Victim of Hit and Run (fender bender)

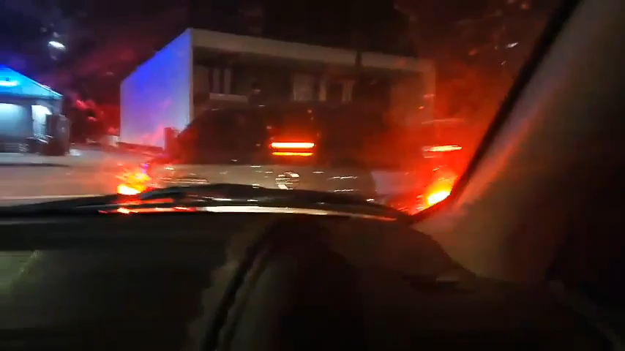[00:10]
Oh shit. Oh, my boy just crashed. I didn't crash. Oh, you crashed. Is there any damage? Yeah, nigga. Nah. Yeah, really. You crashed. All right, let me. All right. Yeah, there's damage. Like, he's putting on the flashers like I'm actually finna stop. Yeah, there's damage, bro. You damaged him.